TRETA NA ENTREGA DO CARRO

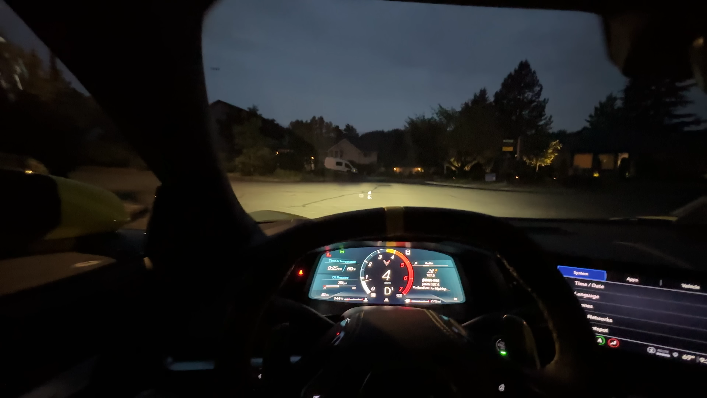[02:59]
Parece até lá no vidro, lá ele projeta o negócio. É, tá com 52 milhas. Tá novinho o carro, ó.
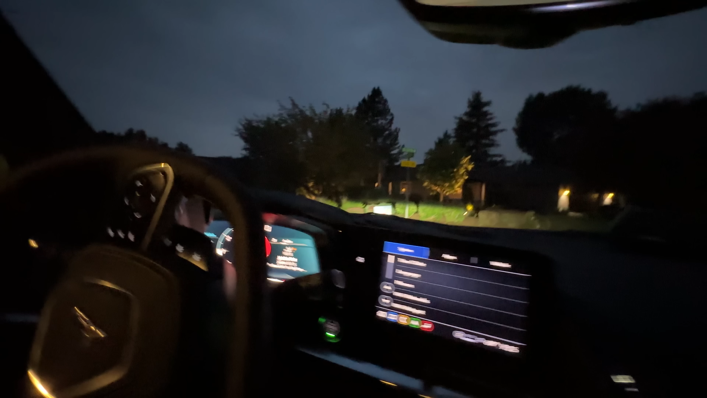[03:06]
Pega. Muito top. Corvetão, vou mostrar por fora. Ele é amarelo, galera.